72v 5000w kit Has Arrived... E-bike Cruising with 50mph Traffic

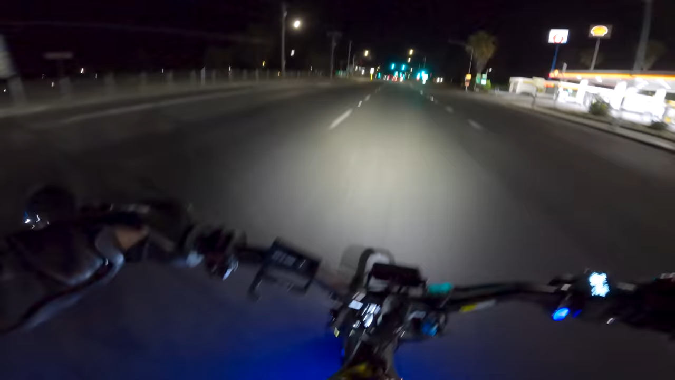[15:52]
this bike so uh it's a it's an attention grabber for sure and there's a lot of people on their bikes today too they're not electric but people are out riding their bikes 12 o'clock at night 12 in the morning i guess i should say it's pretty cool i still can't tell there's cops behind me there's just one set of lights behind me but they're kind of back there but i just can't tell what they are
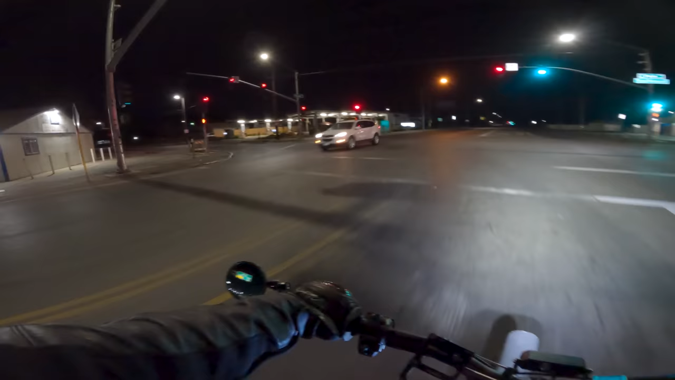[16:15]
and it's really hard when i have my motorcycle jacket on oh
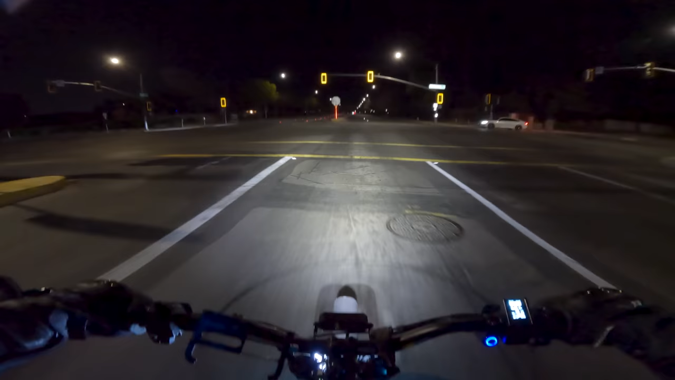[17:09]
hard when i'm super busy to do all these reviews and why are you just sitting there bro why are you just sitting there all right and then you're gonna get in the lane that i'm in i want to go around you but i have a feeling you're just gonna like step on the gas because you don't really know what what you're doing like who sits at a four-way stop that long and then goes into this lane right off the back i don't know man i don't get it but um another thing i want to bring up really quick is if you guys haven't joined already and this